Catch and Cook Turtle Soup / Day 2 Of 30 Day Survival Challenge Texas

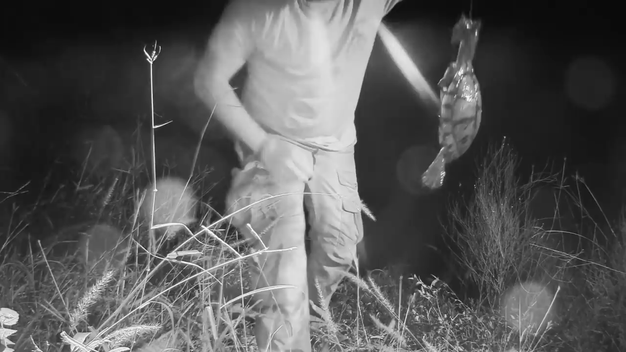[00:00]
Eating like kings out in the woods.
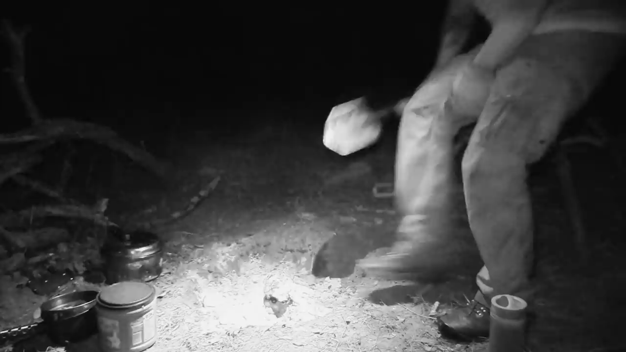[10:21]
are back got skunked on the deer hunting and or turkey hunting on the last day of season and
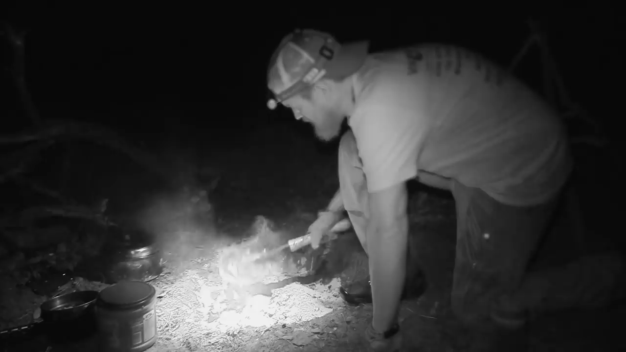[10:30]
did not catch any fish down by the water still some sparks on this thing I don't know if I can get it going though
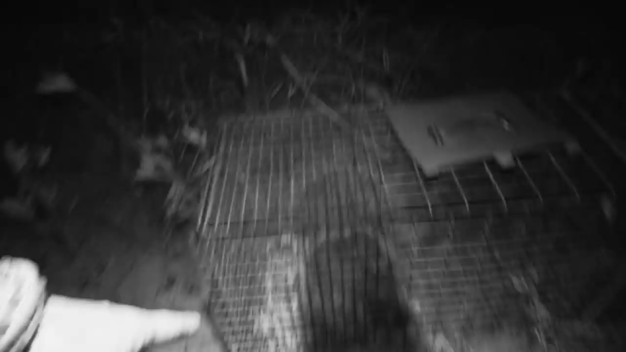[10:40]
so that's all the crawdad leftovers put it in a have a hard trap hopefully we can catch ourselves something that we can eat something more than just crawdads
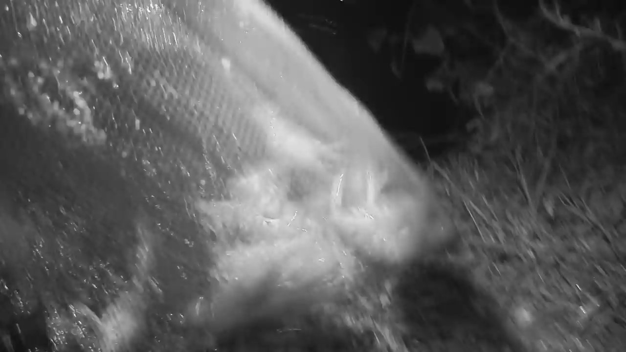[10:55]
look at that that's even more than I was in there earlier today
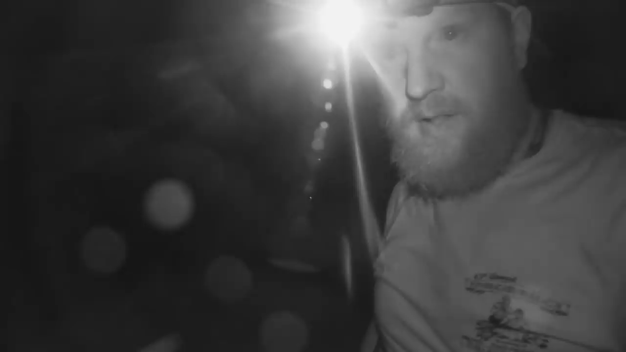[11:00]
all right so my bobber just went under I've seen something I think we got something here I
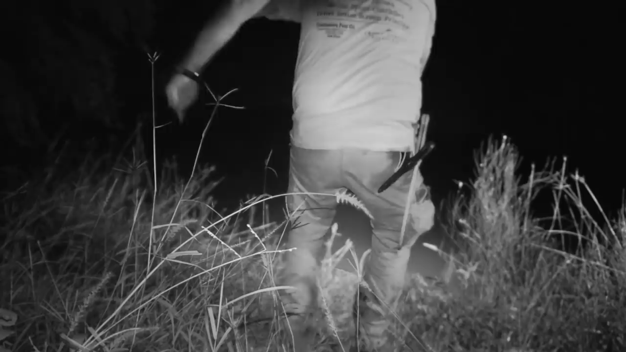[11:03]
definitely got something oh what is it got a turtle no way there we go oh he
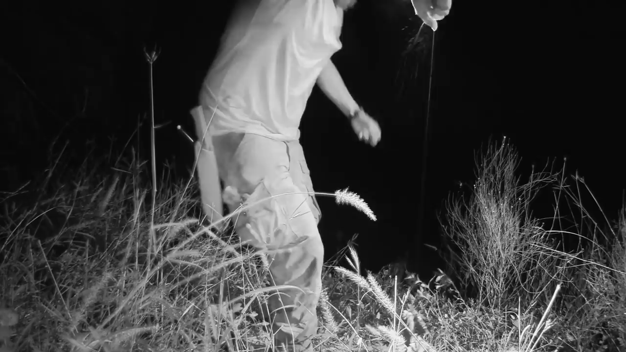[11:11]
took the bait he took it amazing I got it I got a turtle
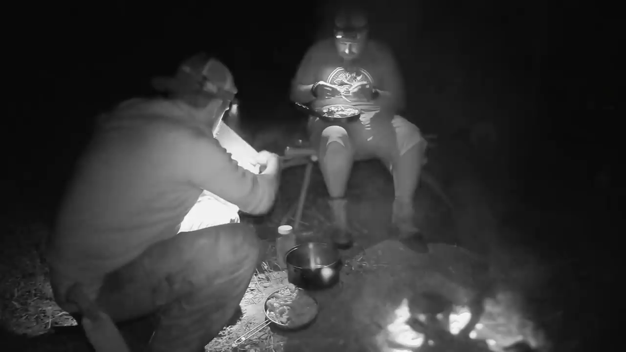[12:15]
there we go I am ready to feast oh
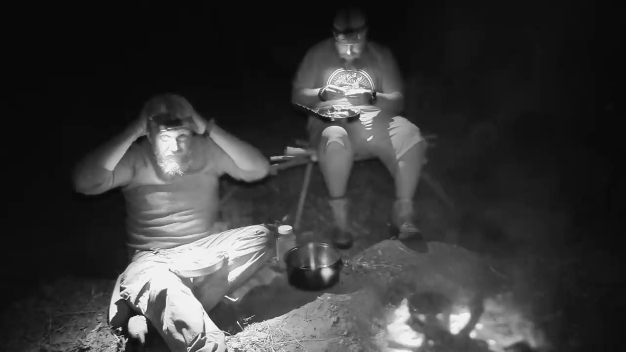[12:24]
I say some grace Lord thank you for this food this crawfish and the turtle amen oh wow it's like the only thing that would make this better is just a big bowl of butter that these were just drownded drownded yep drownded it's that late what time is it anyway ah it's midnight what holy cow
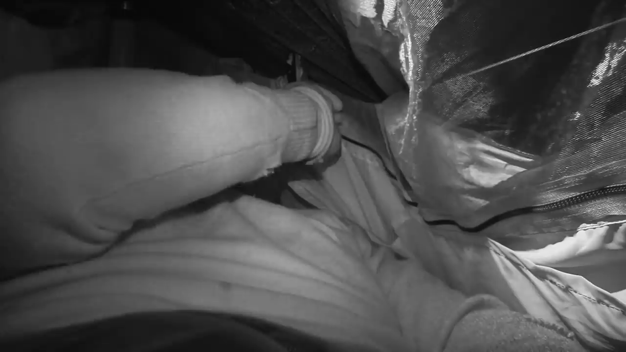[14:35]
all right I am in snug as a bug
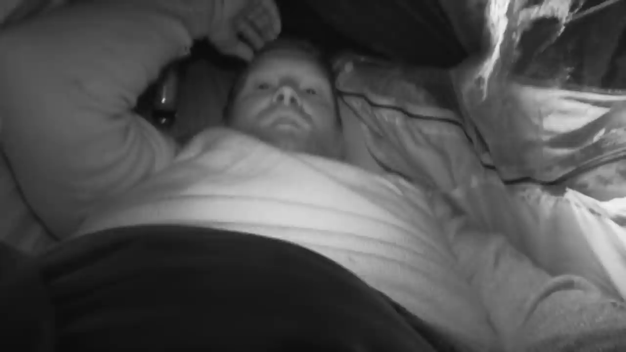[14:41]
in my rug in my hammock finished eating and then I took out another have a heart trap and set it back that way about a quarter of a mile away from us
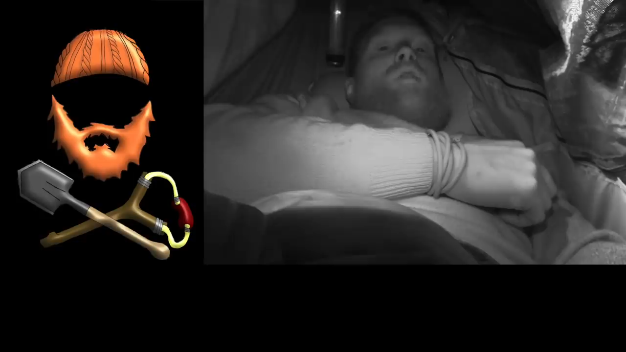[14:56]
and put some tuna in it which